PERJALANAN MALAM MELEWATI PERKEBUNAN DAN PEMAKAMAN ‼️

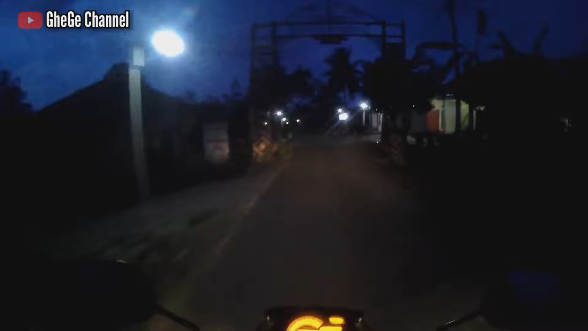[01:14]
Wah, ternyata di sini tidak hujan ya. Aspalnya masih kering. Tadi di sana aspalnya basah. Ya, ini kita baru saja melewati wilayah yang hujan. Ternyata hujannya lokal.
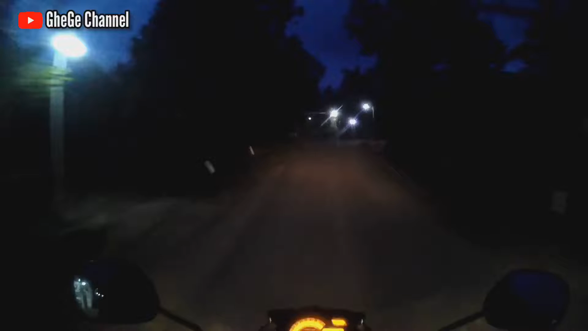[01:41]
Nah, ini kita melewati desa apa ini ya? Lupa ini, belum tahu ini. Coba nanti kita lihat ini apa ini.
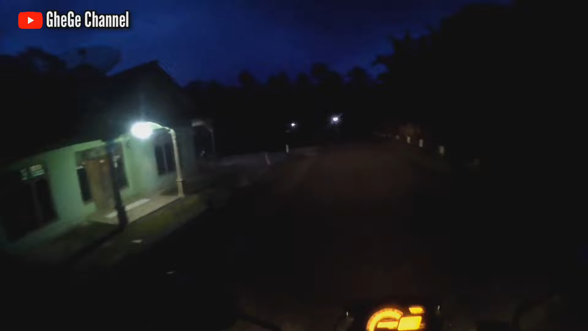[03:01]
Jalanan sangat sepi sekali. Ini kita berada di daerah pelosok ini ya. Kita blusuan ini jalannya.
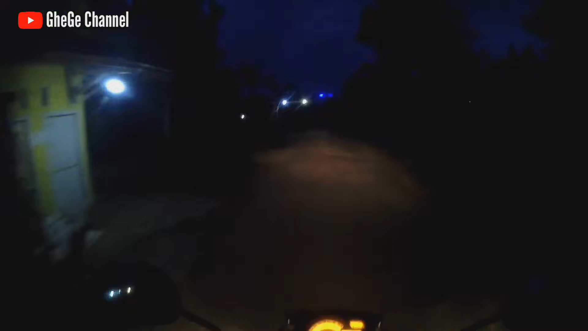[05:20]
Ini kita tembus di Pekon. Pekon apa ini? Kebon Baru. Kecamatan Sumberjo. Yang ke kanan itu bisa tembus ke Gunung Batu dan Gisting, yang ke kiri ke Kecamatan Sumberjo, dan ini kita ambil jalan yang lurus ya.